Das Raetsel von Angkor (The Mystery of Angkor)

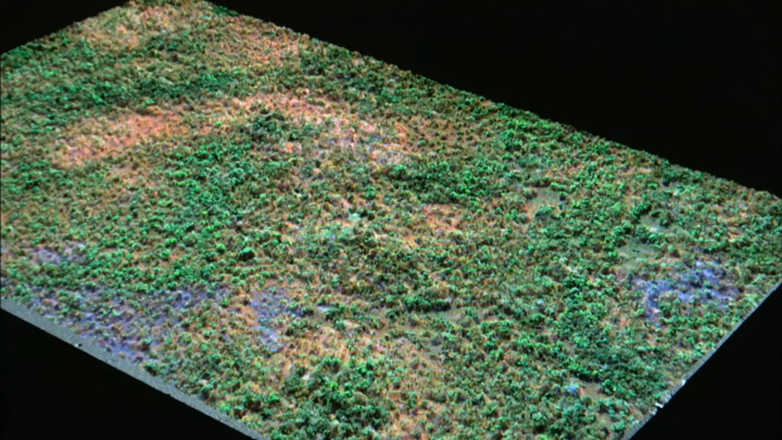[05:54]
Was wir zu sehen bekamen, war weit mehr, als wir erwartet hatten.
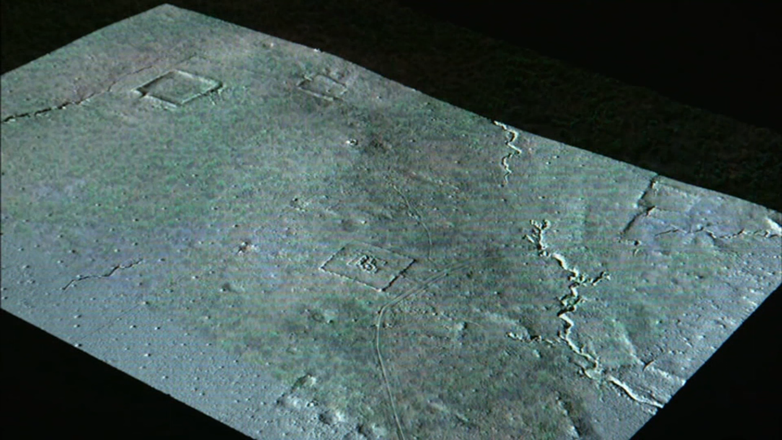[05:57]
Wir hatten keine Ahnung, was sich unter diesem Blätterdach verbarg.
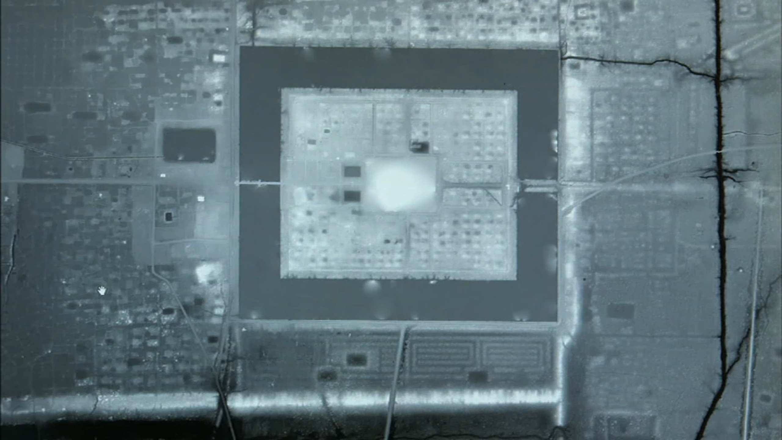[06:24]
An der Westseite, hier, scheint sie streng reguliert zu sein.
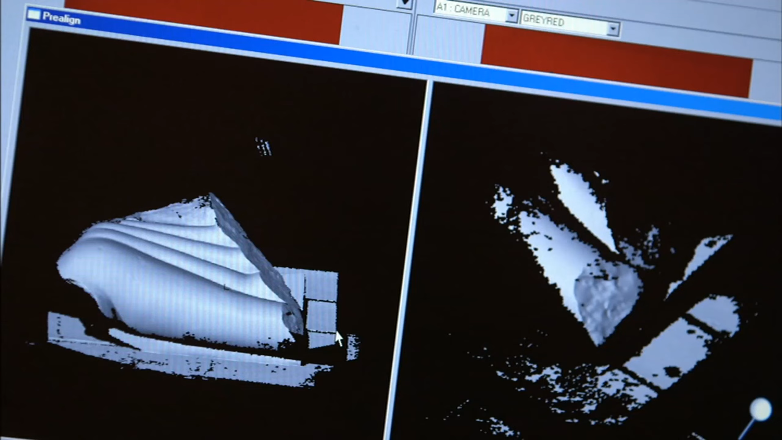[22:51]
In fünfwöchiger Kleinarbeit werden die Fragmente der Statue digitalisiert.
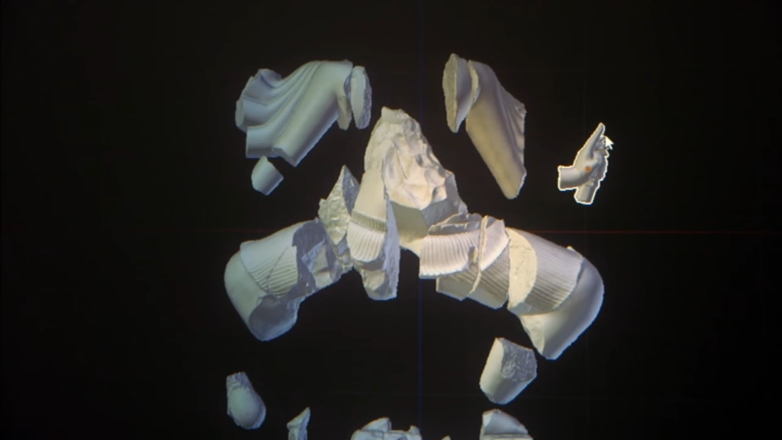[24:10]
Um wirklich sicher zu sein, dass zwei Bruchstücke auch exakt aneinander passen, gehen wir dann wieder zum hochauflösenden Gitter über und versuchen wirklich,
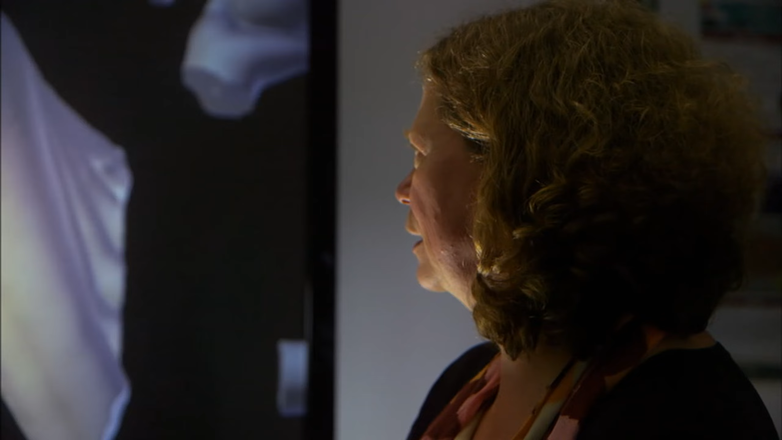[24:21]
die Teile so zu alimieren, dass tatsächlich ein Einrasten auch von der Datenseite her verstellbar ist.
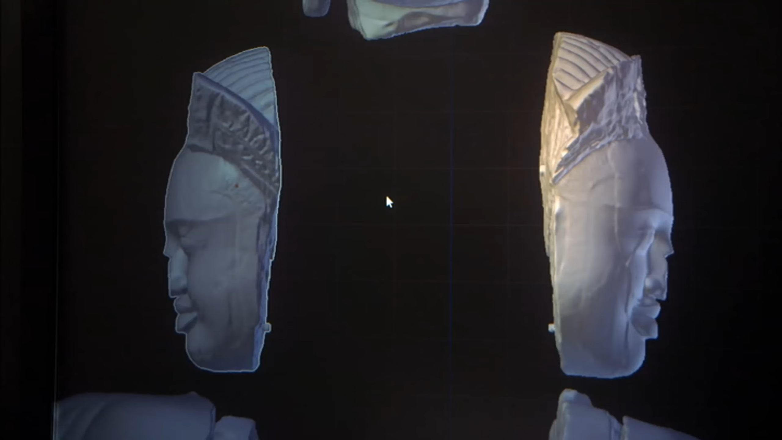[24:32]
Shiva hatte zehn Hände.
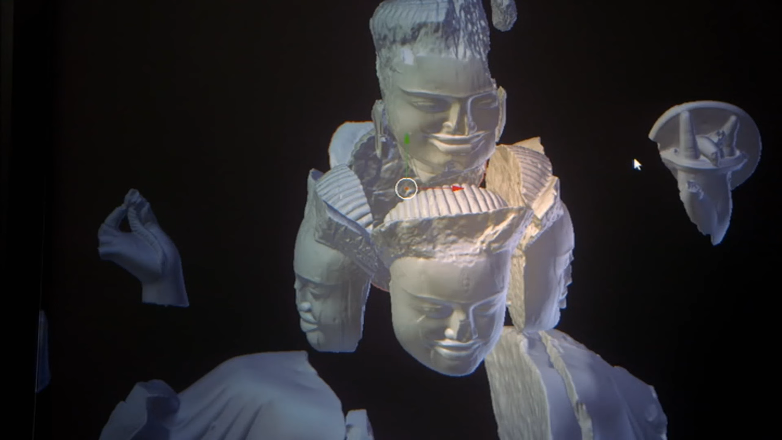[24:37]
Er hat fünf Köpfe und pro Kopf zwei Hände. Wir haben aber nur sechs Hände gefunden und versuchen zunächst, diese an die richtige Stelle zu setzen.
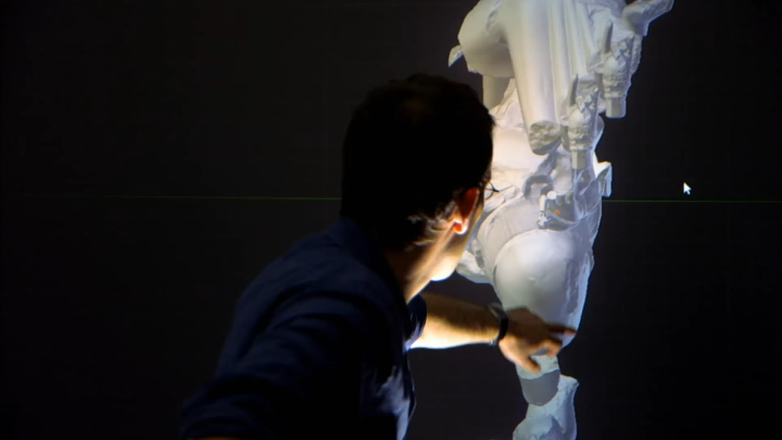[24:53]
Das dürften Spuren eines Objekts sein, das nach unten verläuft.
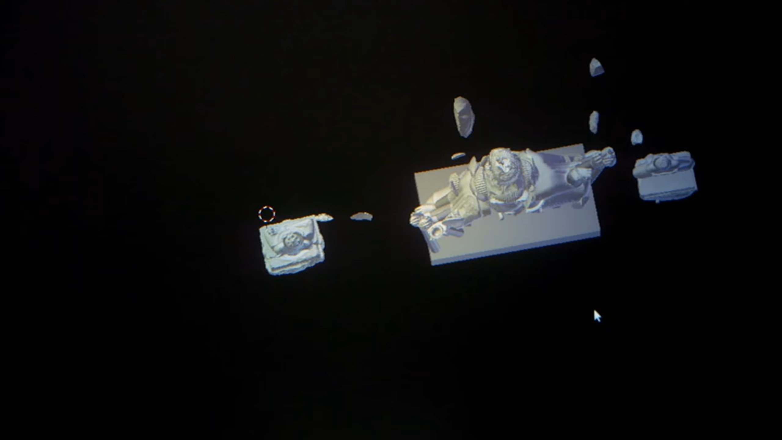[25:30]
Hier wird deutlich, wie gross die Statue tatsächlich war und wie eindrucksvoll sie für den Besucher gewesen sein muss, wenn er das Innere des Tempels betrat.
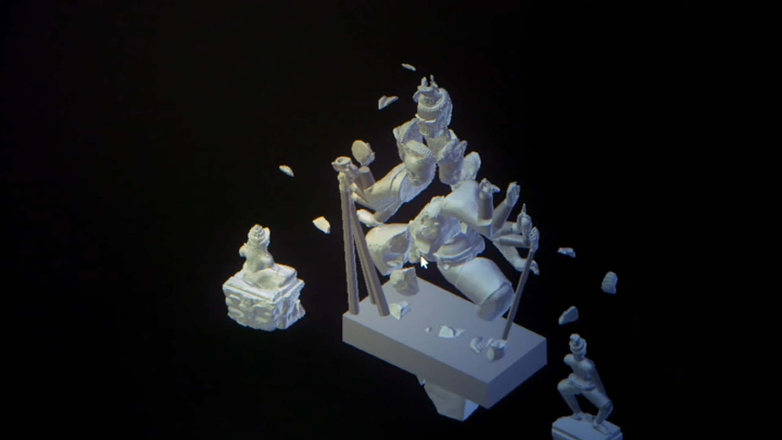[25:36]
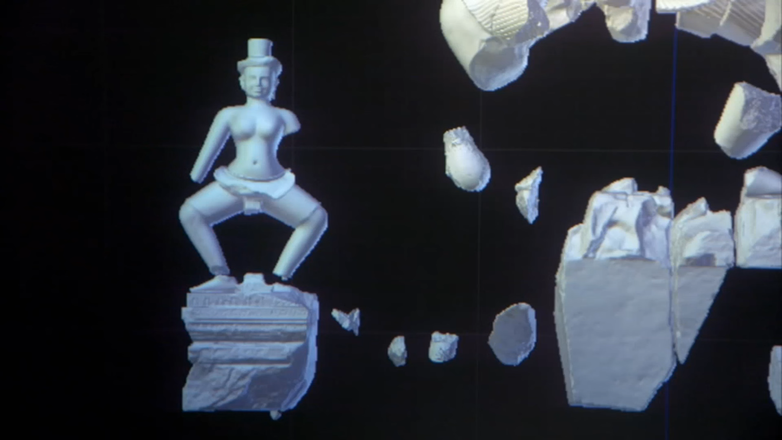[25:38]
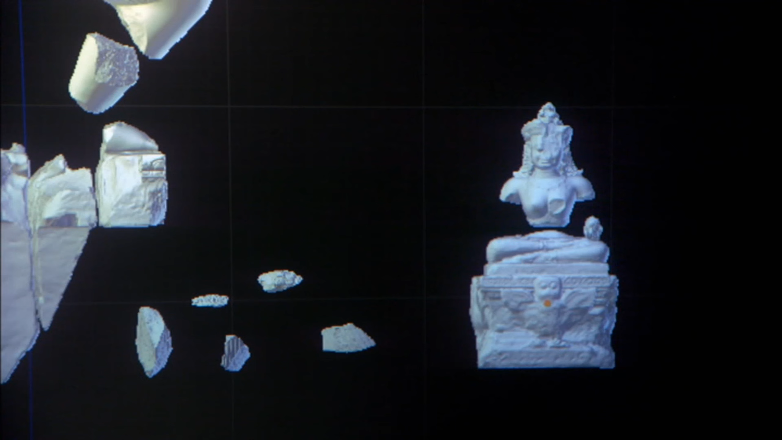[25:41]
Zudem hebt sie sich sehr von den beiden lebensgroßen Statuen der weiblichen Gottheiten ab, denn sie misst mehr als das Doppelte wie diese.
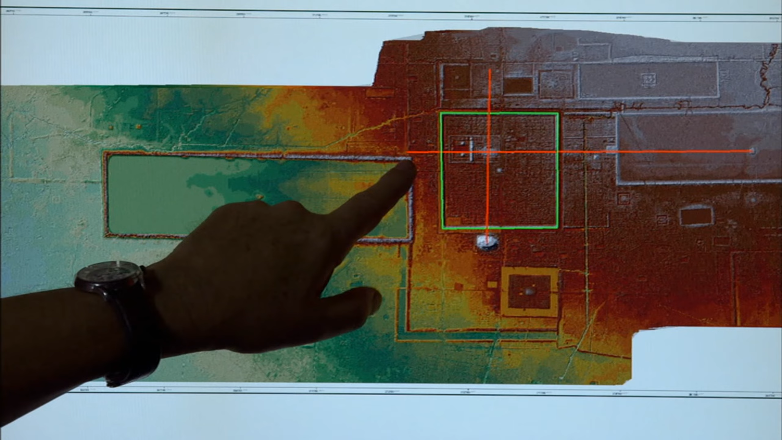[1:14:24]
Eine Ost-West-Achse, eine Nord-Süd-Achse. Das Zentrum liegt genau hier.
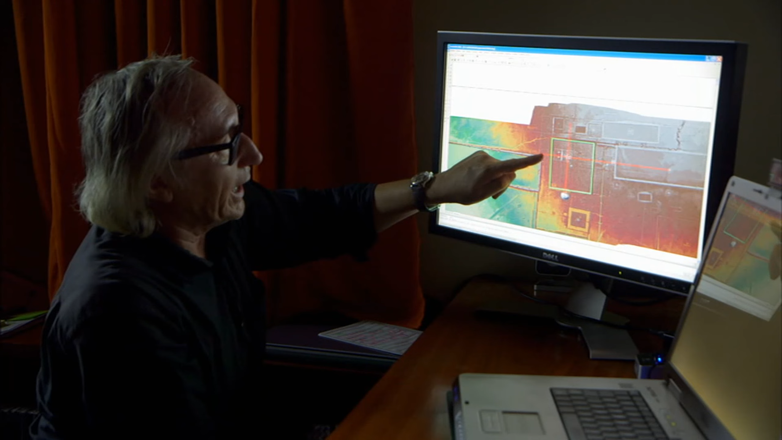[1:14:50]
Die Ost-West-Achse verbindet den Königspalast mit dem östlichen Barai und dem in dessen Zentrum erbauten östlichen Mebon.